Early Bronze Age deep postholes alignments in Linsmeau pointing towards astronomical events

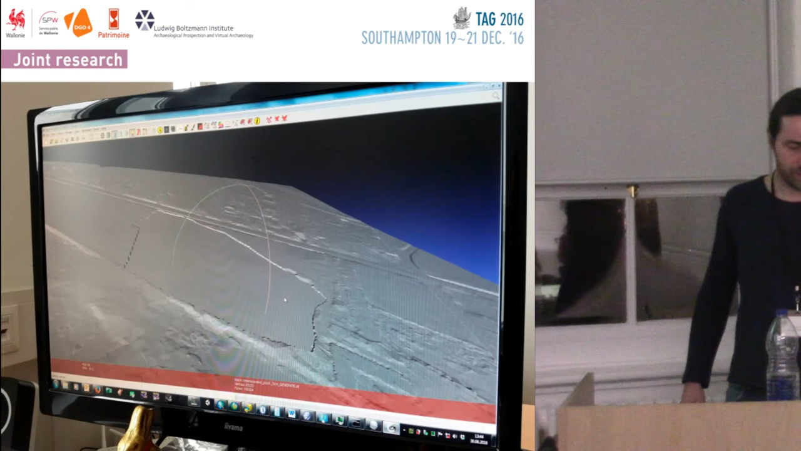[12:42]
Then, as he showed this morning, we have the actual aerial view, and then we cut into it. I'm not going to dwell on that.
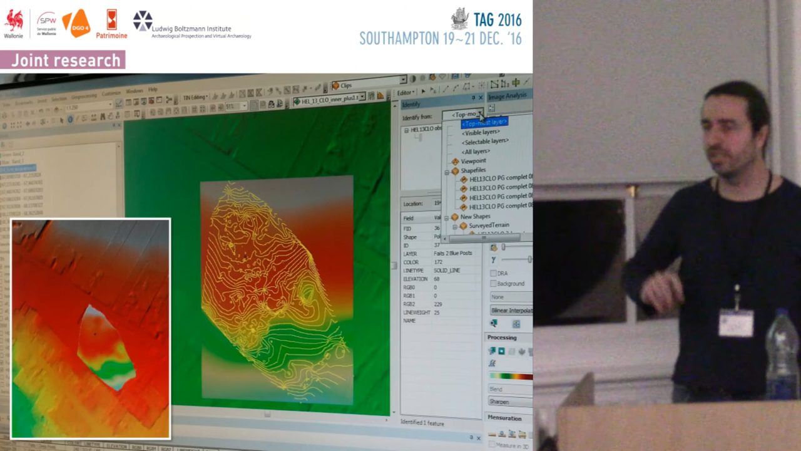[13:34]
Of course, taking into account erosion and so on. So, we put that in the middle, and that one is accurate within five centimeters in altitude. So, it's not bad.
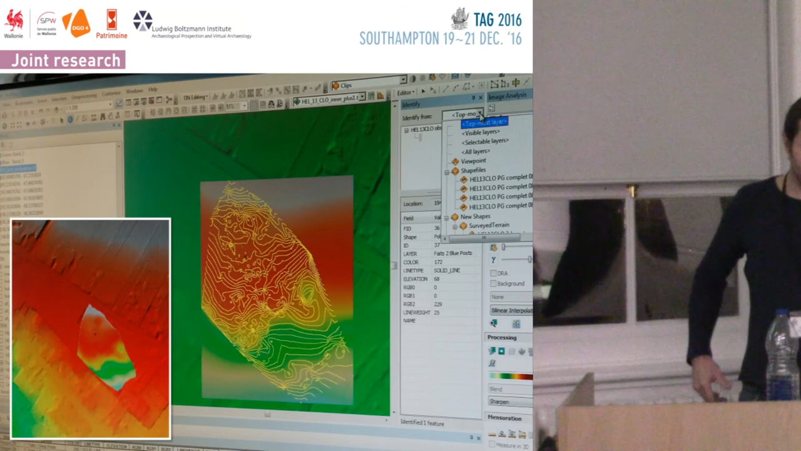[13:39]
Then, we put the post, and put it in a very famous program.